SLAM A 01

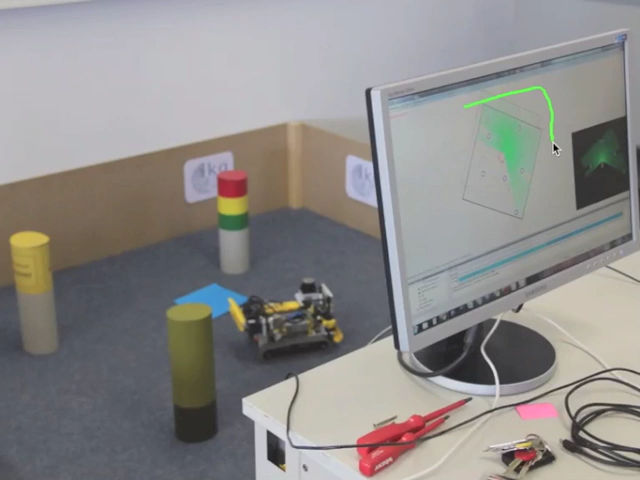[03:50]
And here on the screen you can see now a live view of the scan that the robot does. So here is the top view of everything. The robot is in the left bottom corner and now starts to move.
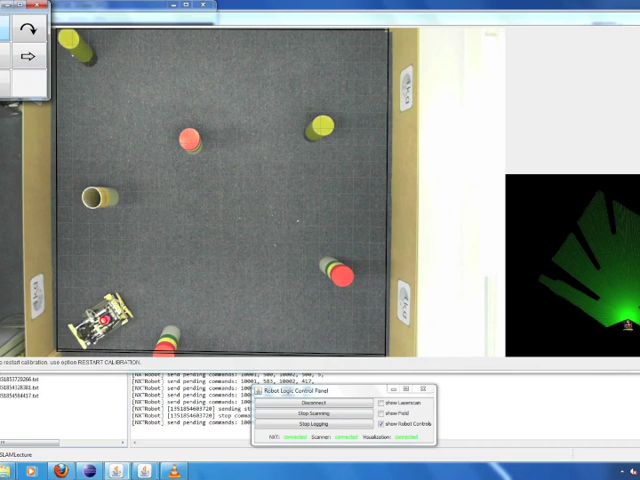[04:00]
And if you look carefully you see that the robot has a red dot. That is actually the LiDAR. And you also see a small red circle that follows this red dot and has sometimes a little bit of a lag.